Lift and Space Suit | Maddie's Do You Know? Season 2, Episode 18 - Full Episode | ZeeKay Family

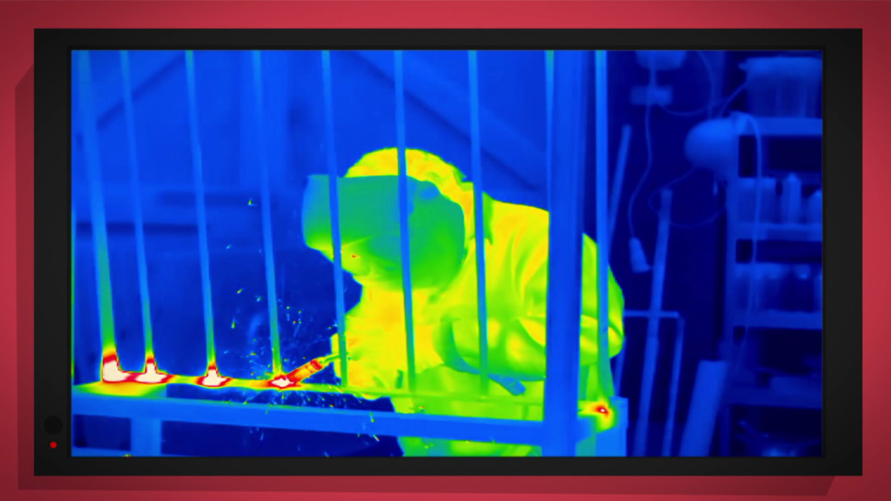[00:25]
Come with special cameras to show you inside. It's going to be a big surprise.
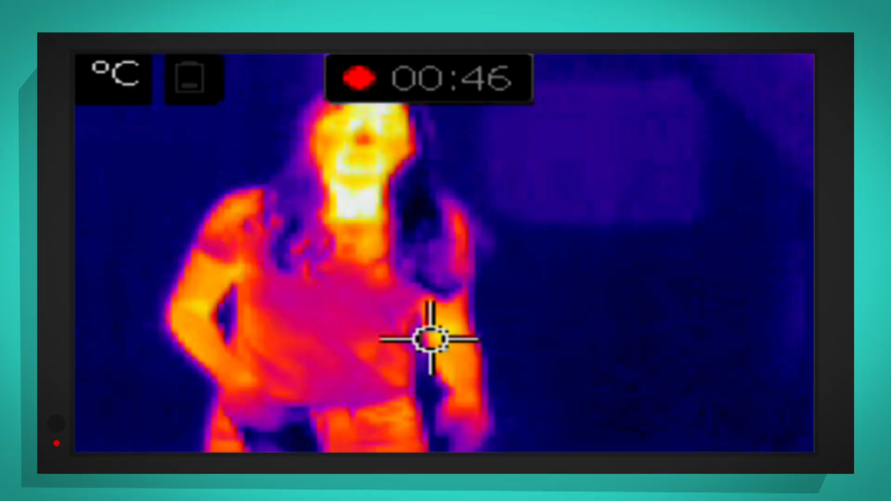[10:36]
Can you see, at the moment, my body is an orangey-red colour.
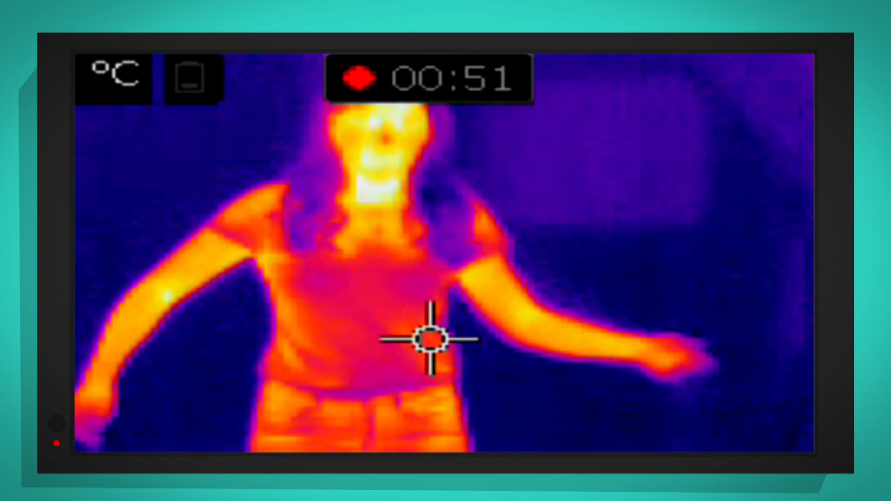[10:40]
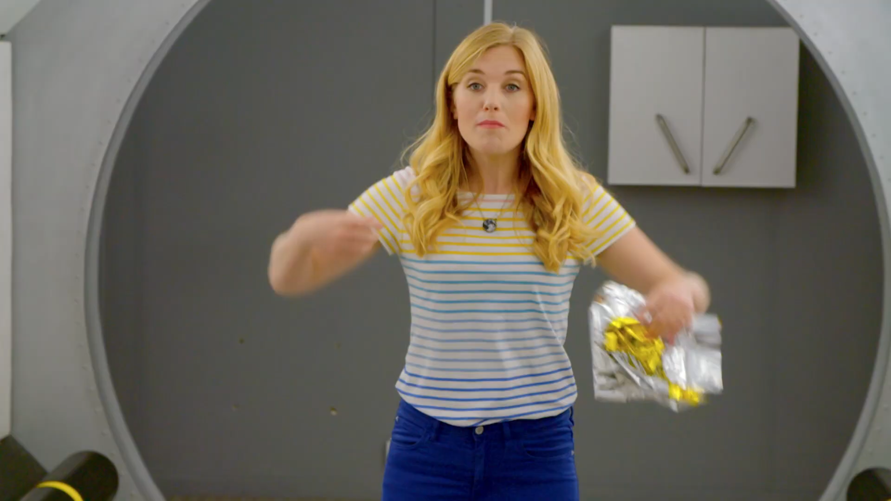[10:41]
And that's because my body heat is escaping to the
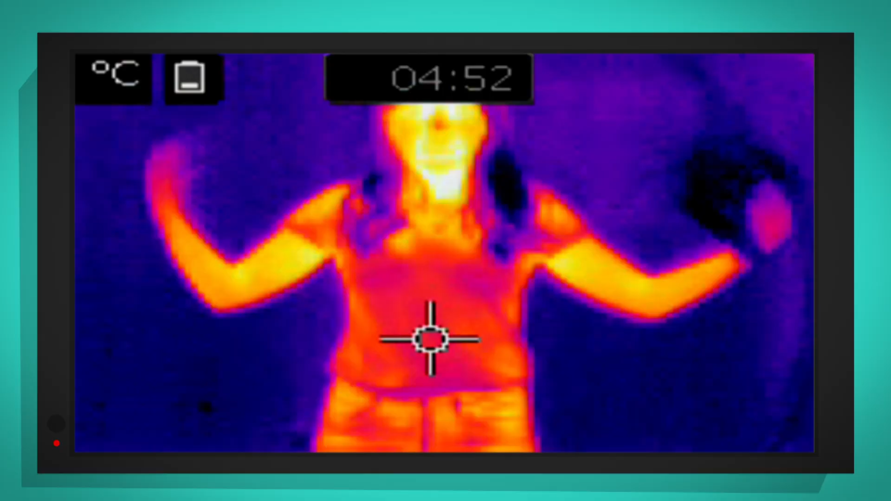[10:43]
outside through my thin cotton clothes.
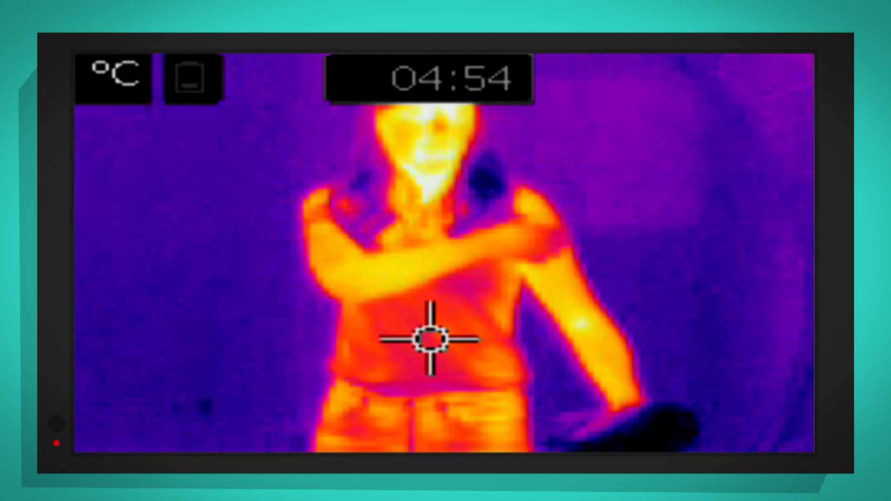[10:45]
So if an astronaut wore thin clothes like this in space,
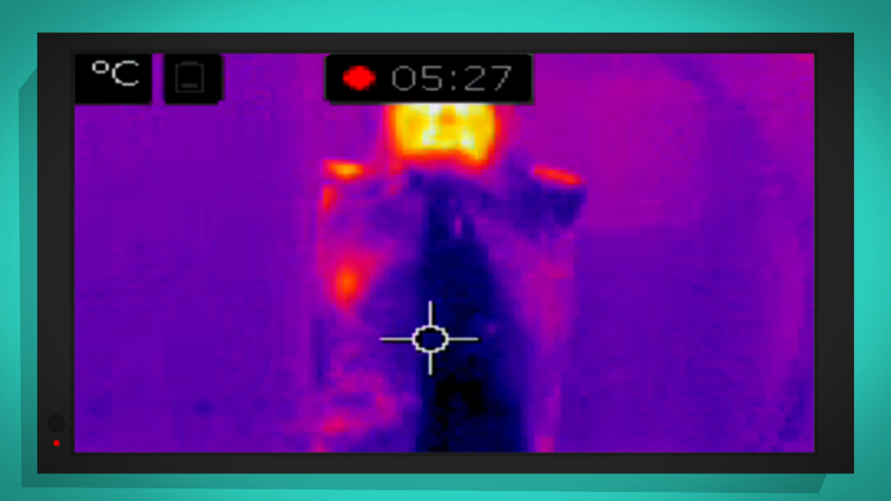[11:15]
Look, the thermal camera is showing the outside of the mylar as a bluey-purply colour.
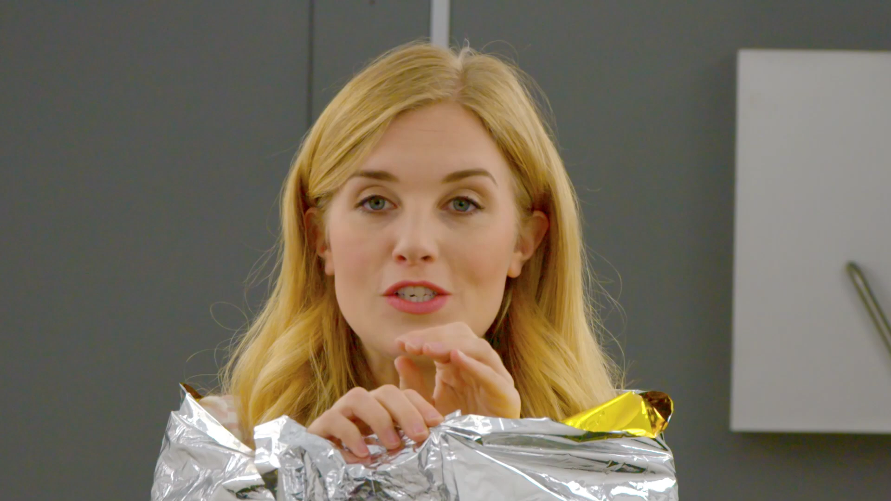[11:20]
What the mylar is doing is it's trapping my body heat inside and stopping it from escaping to the outside world.
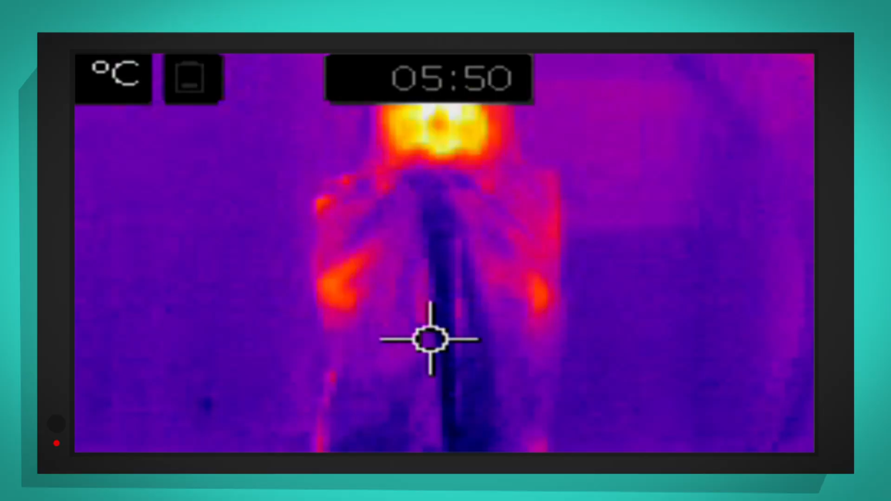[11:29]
If I open the mylar up, you can see my body is still nice and warm.
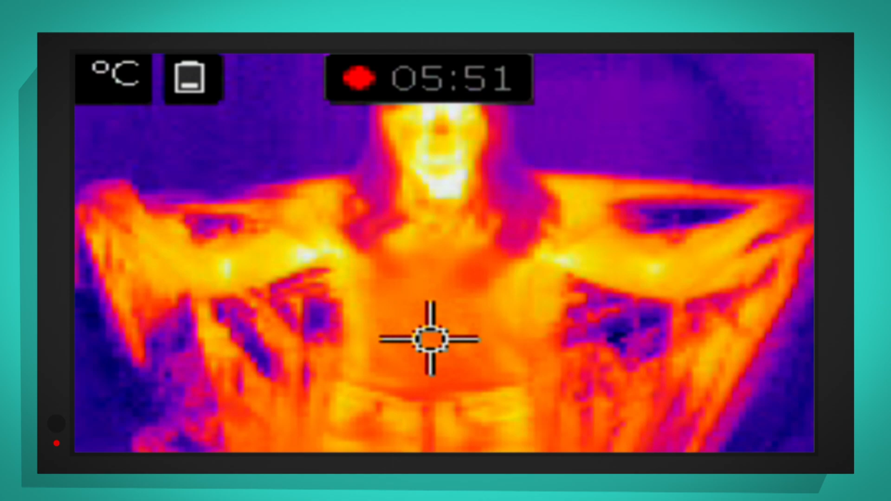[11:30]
And that's why an astronaut's spacesuit has seven layers of mylar inside it.